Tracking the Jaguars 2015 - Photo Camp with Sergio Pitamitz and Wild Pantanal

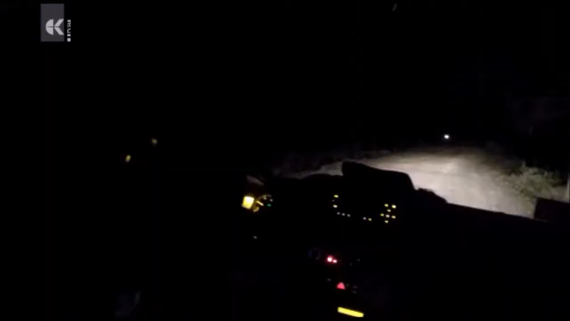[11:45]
Ce ne rendiamo conto percorrendo di notte un breve tratto di strada all'interno della posada.